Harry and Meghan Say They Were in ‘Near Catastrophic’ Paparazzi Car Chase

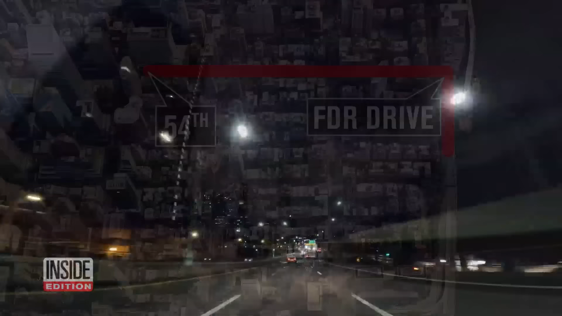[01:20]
Meghan and Harry's driver then drove up and down the FDR Drive
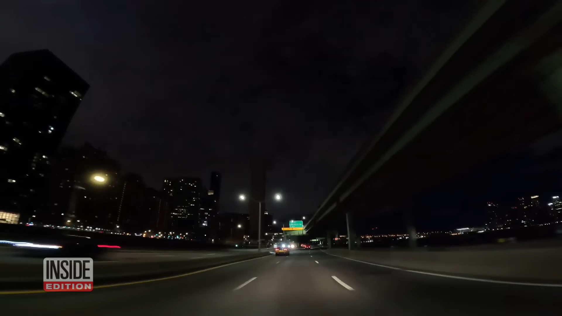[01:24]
in an attempt to shake the paparazzi because they didn't want them to find out where they were staying.